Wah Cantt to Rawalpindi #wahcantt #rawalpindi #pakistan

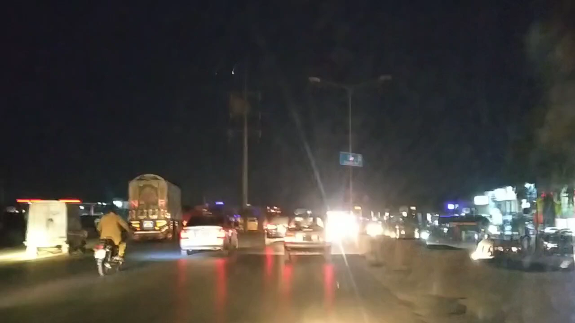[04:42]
پنڈی صدر کی طرف روانہ ہوئے ہیں یہ ہم ہیں فلائی آور پہ منڈی مور
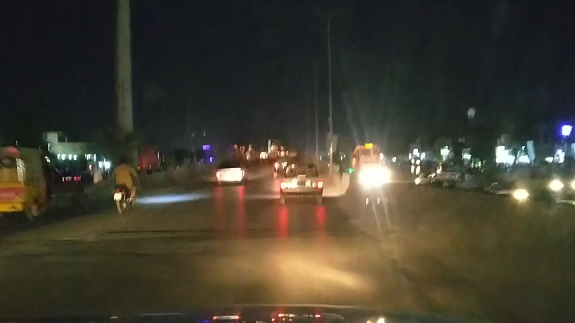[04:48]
یہ تو یہاں کے سب نام ایک جیسے ہیں منڈی مور کشاور مور
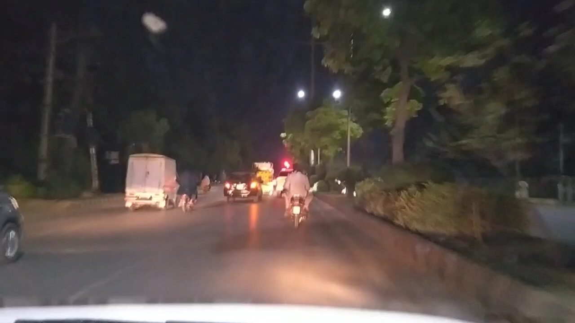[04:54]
اور یہ ہم پہنچ گئے ہیں ریس کو سگنل پہ